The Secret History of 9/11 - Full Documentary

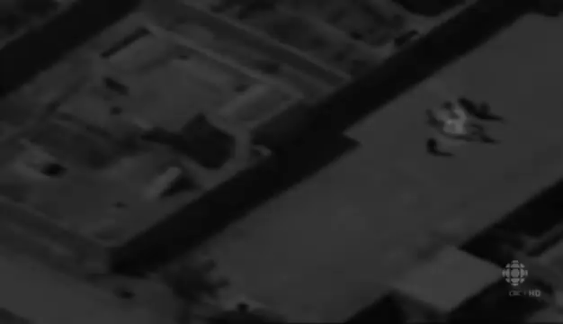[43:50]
CIA headquarters was convinced it was Osama bin Laden. 3 weeks later, another flight captured a very similar scene.